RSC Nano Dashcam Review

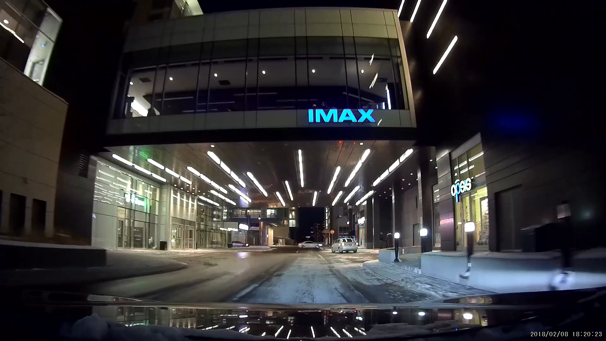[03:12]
Nighttime sensitivity provides wider dynamic range than conventional CMOS sensors,
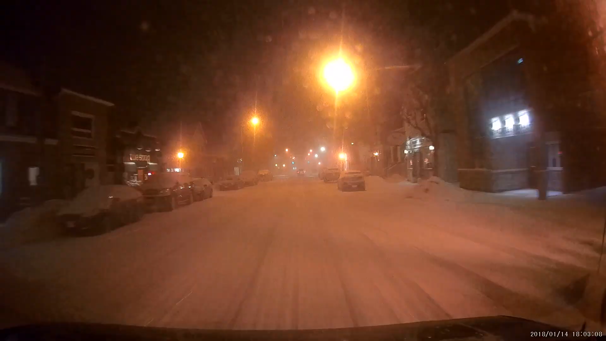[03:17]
working through the harshest of situations, enabling a user to capture low-light imagery with relative ease.
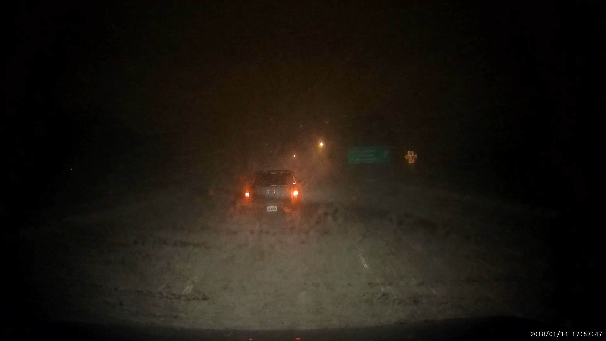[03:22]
Yeah, those are white-out conditions. Overall, RSC provides a clean and compact unit, which is aptly designed for nearly any generation of user.